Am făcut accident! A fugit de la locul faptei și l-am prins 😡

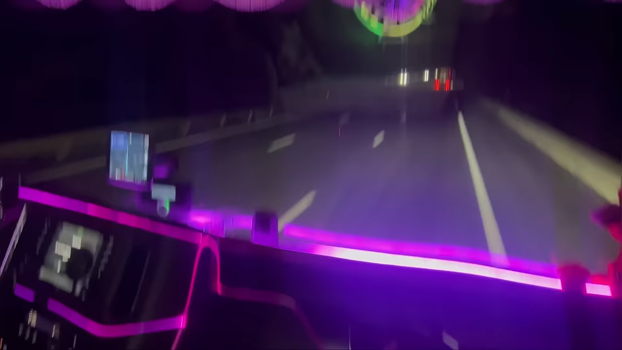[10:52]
Știu. Uite ce frumos, am intrat și în Franța.
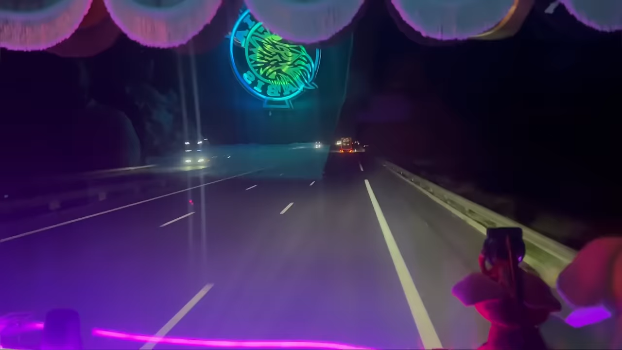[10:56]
Mie îmi place autostrăzile din Franța pentru că sunt foarte libere.
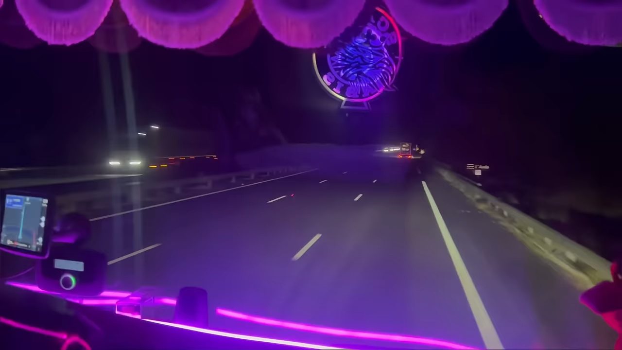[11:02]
Bine, aha, cu excepția Lyonului și Paris și Bordeaux. Și depinde de perioada, pentru că la vara mai știi că pe aici e nebunială. E nebunială cu rulotele, cu caravanele, cu da. Că toată lumea vrea Spania, nu? Spania. Păi e căldură. Nu știu. În sfârșit oprim și mă urc eu la volan.